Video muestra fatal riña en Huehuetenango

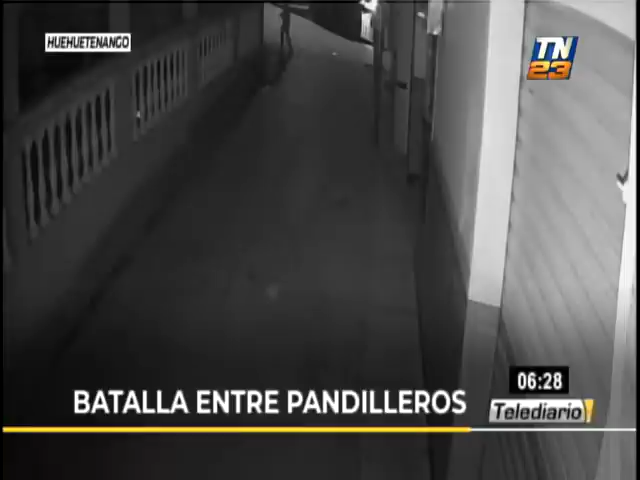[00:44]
Y al parecer todo apunta que se trata tras una riña entre pandillas. Por supuesto que son datos preliminares. Ya las autoridades investigarán qué fue lo que realmente sucedió en ese lugar. Pero observe usted, cómo este grupo de jóvenes hace el encuentro a otros que se encontraban al fondo de este callejón. Empieza la riña. Imagínese usted para los vecinos de ese sector escuchar los gritos, escuchar los insultos, escuchar fuertes estruendos,